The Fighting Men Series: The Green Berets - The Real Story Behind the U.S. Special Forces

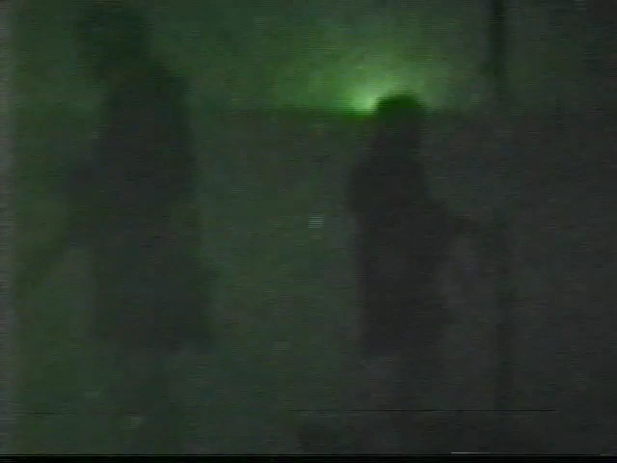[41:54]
and there was an Iraqi soldier out there shining his flashlight about 70 meters away.
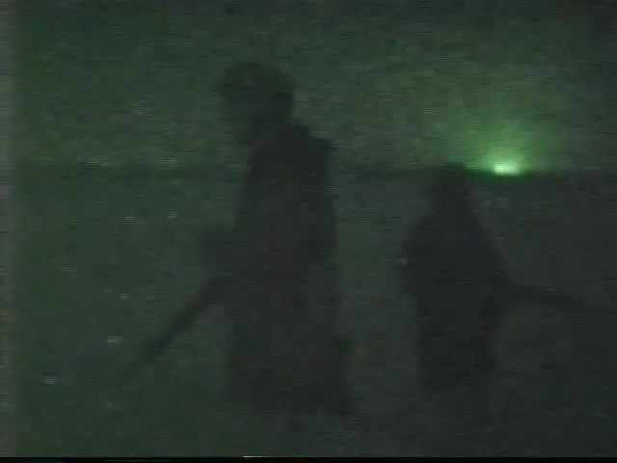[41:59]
And I decided, well, you know, what I'll do, I just shot right over the dock.
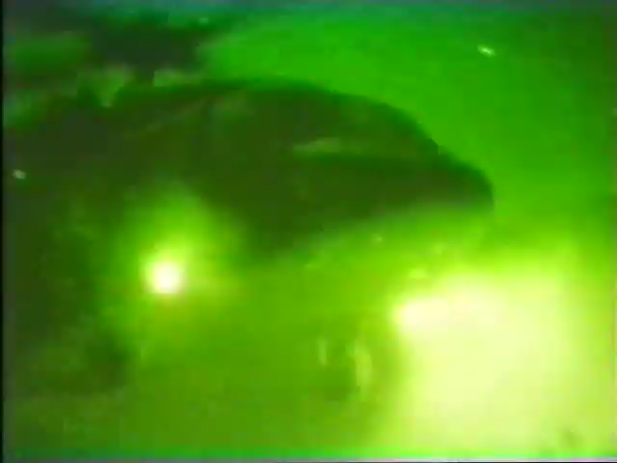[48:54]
And they came right down where we just hopped in and moved out.